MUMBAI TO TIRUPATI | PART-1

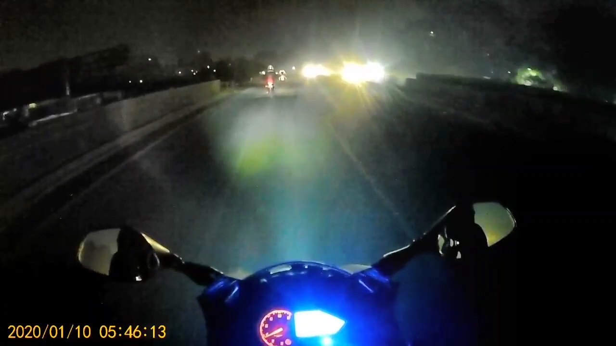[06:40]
वापस आपसे मिलता हूँ क्योंकि अभी पूरा हाईवे है तो देखने जैसा भी कुछ नहीं है, अंधेरे में कुछ दिखेगा भी नहीं। सो सी यू व्हेन द सन राइजेस